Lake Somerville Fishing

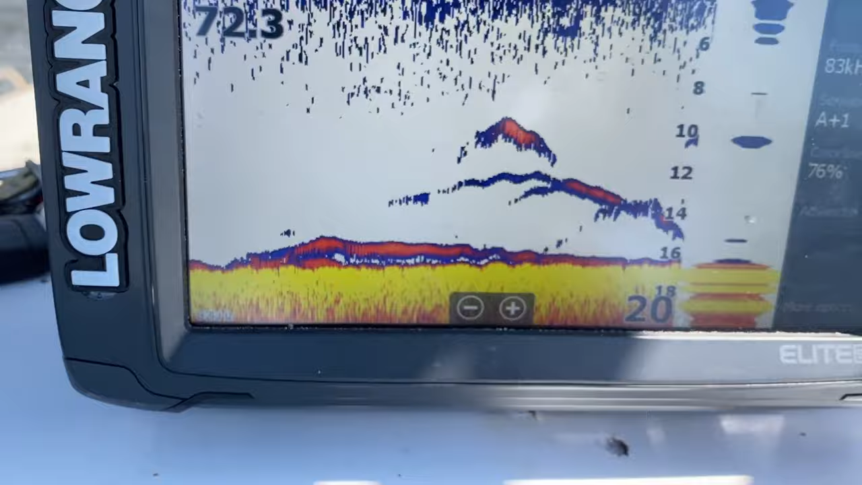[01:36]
Got a couple marks coming in. So we got some high, we got some low. So I'm just gonna get set up right here on this spot.
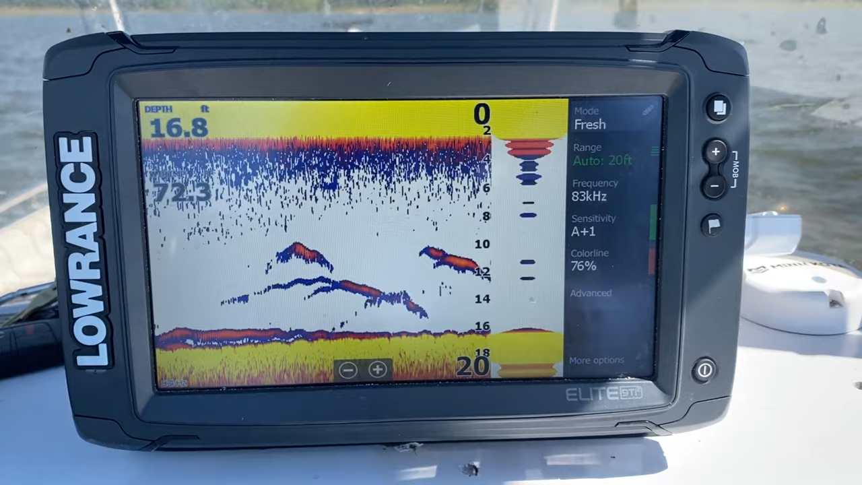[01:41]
On screen: depth 16.8 ft
That trolling motor is about to turn me around, and then we'll get to fishing. Here we go. Going in with some shrimp.
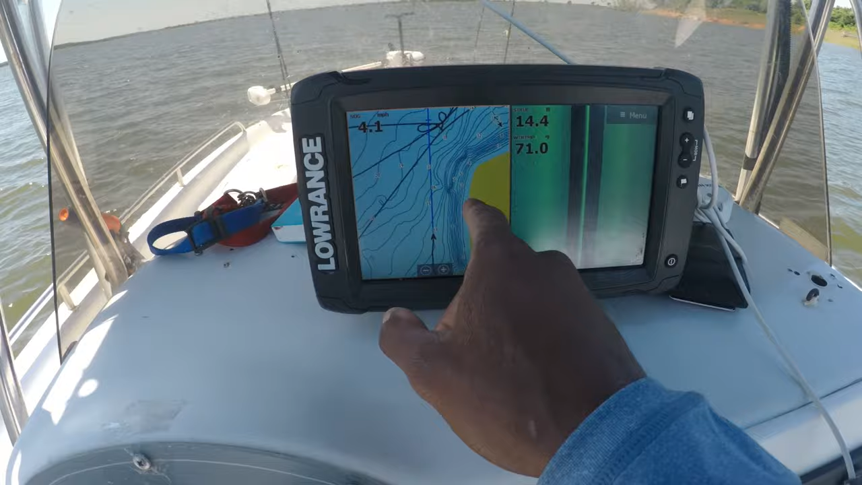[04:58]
That's where I'm gonna pull up on. I'm seeing a lot of bait fish through here, so hopefully those hybrids and white bass are using that shelf right there to pin those shad.
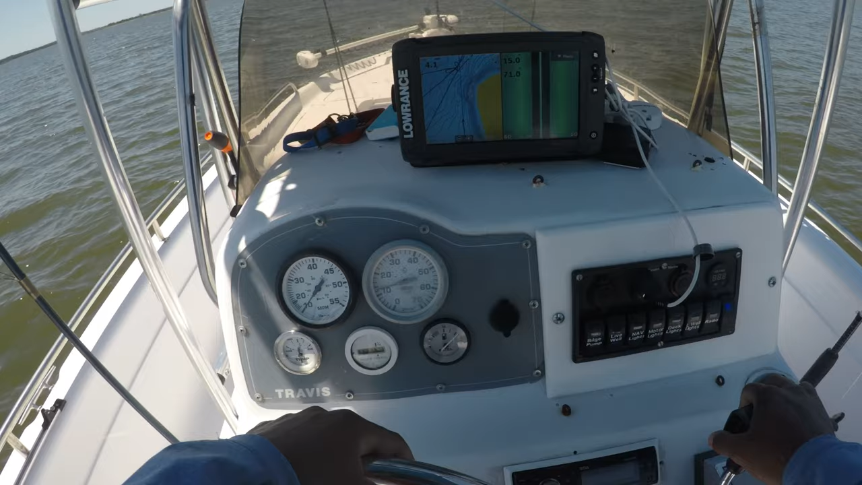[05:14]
Let's see if we can get up on it. We got deeper water. I see some fish out here floating. See some fish and bait. So we're gonna get right up here on this spot.
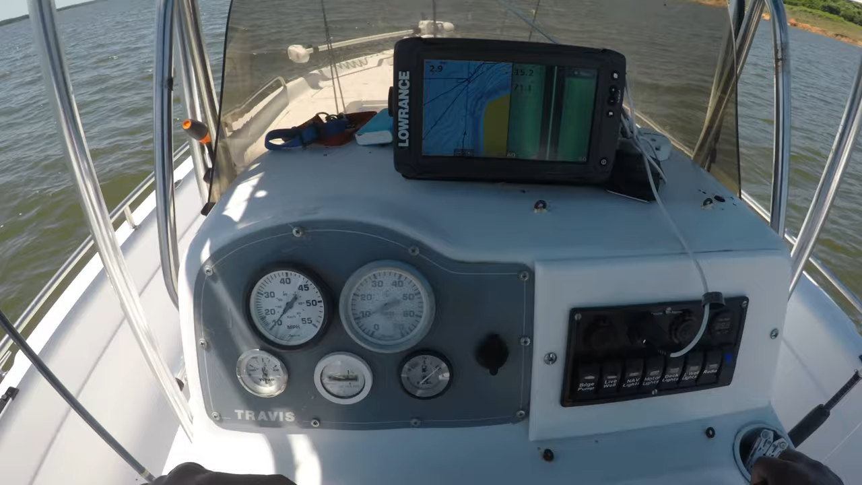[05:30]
The wind's blowing right in our face, so should be blowing some bait, some plankton and all that stuff this way, which is gonna attract those bigger fish.